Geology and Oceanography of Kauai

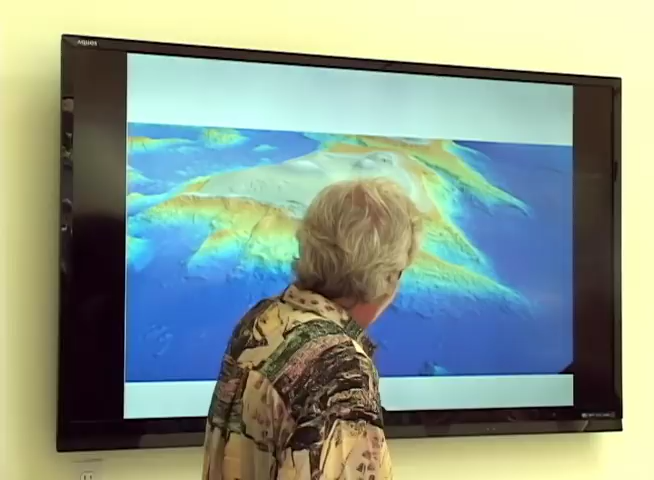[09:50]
You can see it actually goes all the way to the sea floor where it started. And right here is where lava is coming out today and blanketing that side with all that black sand that forms in the beaches there.
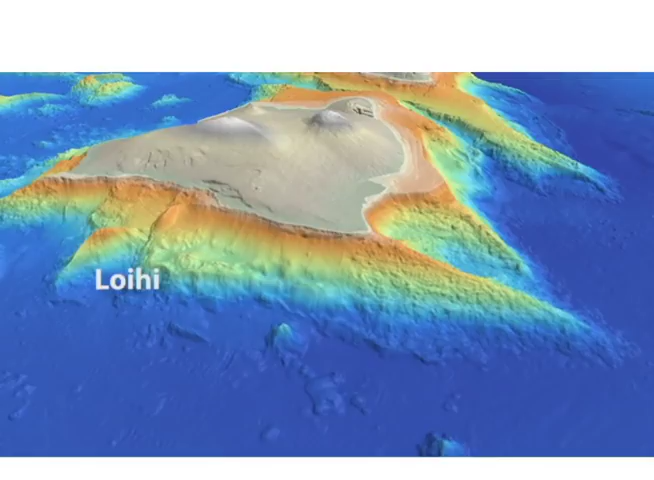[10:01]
Here's Loihi, the new mountain that's still growing.
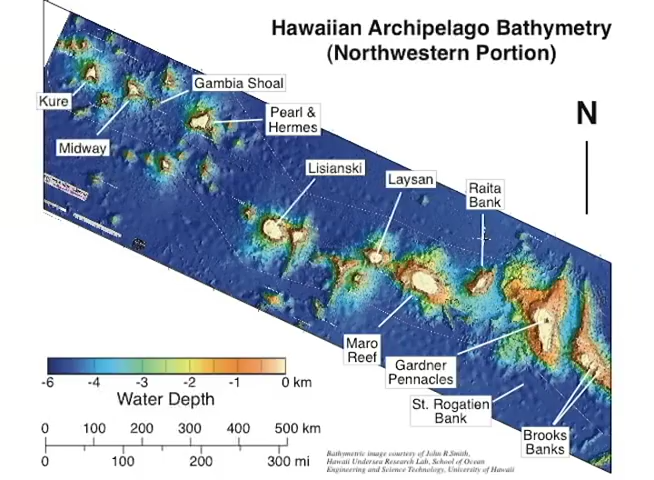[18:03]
which produces a limestone platform or an atoll, as the term goes.